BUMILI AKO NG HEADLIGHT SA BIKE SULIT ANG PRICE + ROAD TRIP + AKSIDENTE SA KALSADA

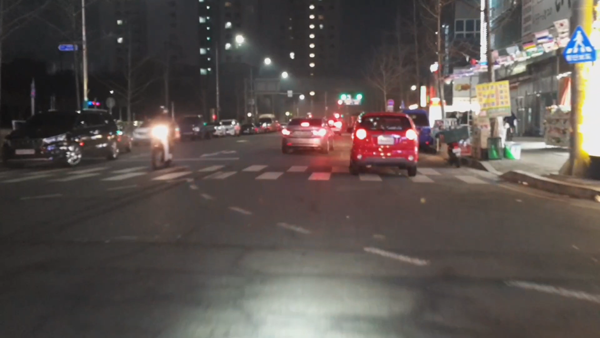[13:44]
Liwanag ng ating flashlight guys ha. Kaya pala itong nirekomenda niya. Kasi mayroong mas mura, kailang ano, malabo. Ito daw mas medyo ano, maliwanag. Liwanag ng unahan natin oh.